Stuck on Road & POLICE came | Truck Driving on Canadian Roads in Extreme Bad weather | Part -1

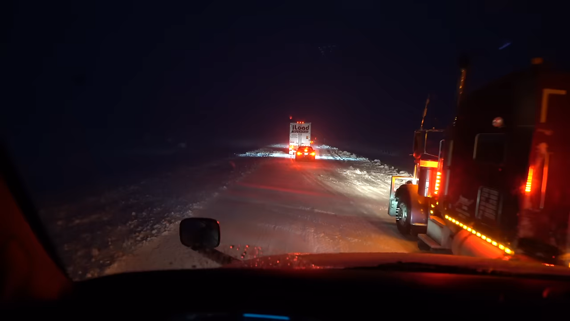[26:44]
हाँ जा भाई, जा आगे, दुकान लगी हुई आगे, या तू लूट ले भाई जाके जो दुकान तूने लूटनी है। अभी जाओ आगे, मैंने लाइटें मारी है तेरे को, खुजली महकमा है सारा ये।
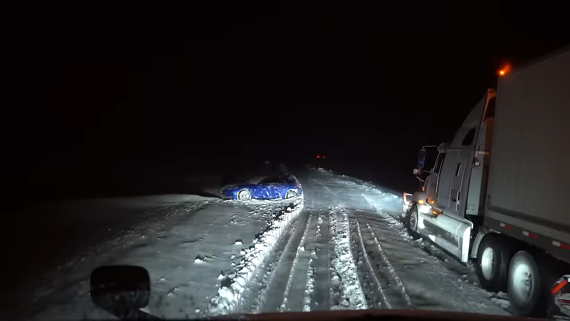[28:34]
भाई जा लेने दे, जा लेने दे, ना जोर लगा ना जोर लगा, तेरे आगे रिक्वेस्ट है भाई।
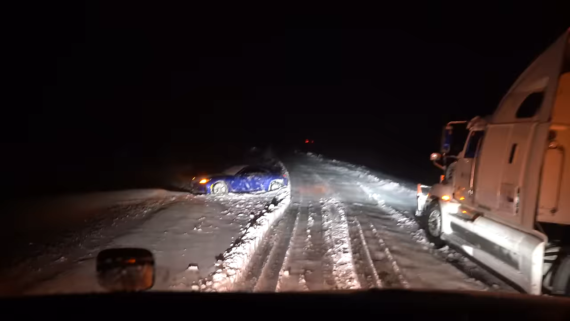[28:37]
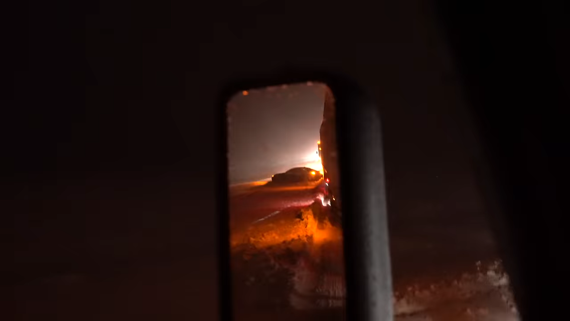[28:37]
ओ ये एक और कार गिरी हुई यार, क्या करें यार,
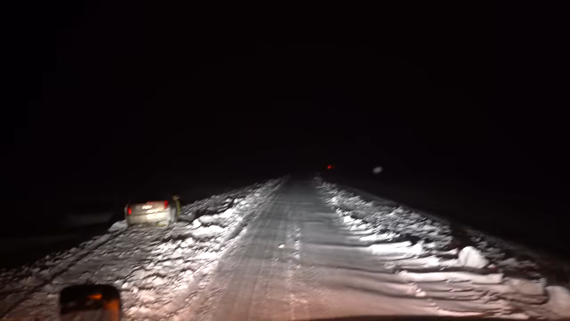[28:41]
कोई पार्किंग नहीं मिल रही, फेड अप हो गए, इतने बहादुर हो गए, अभी वो ट्रक से बहुत मुश्किल से निकाल के लेके आए, अभी मेरे को मालूम नहीं ये कौन आ रहा है आगे से।